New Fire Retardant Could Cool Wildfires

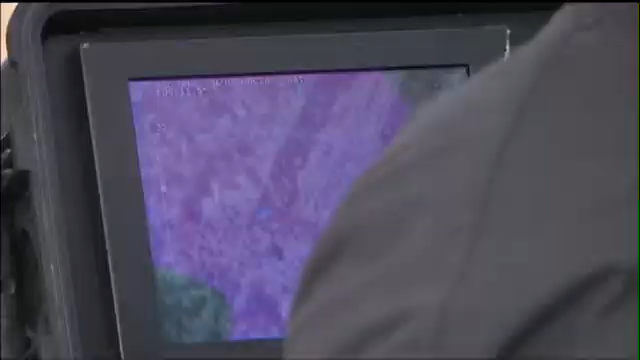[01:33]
but the initial results indicate this new fire retardant did succeed in cooling down the areas where it was applied.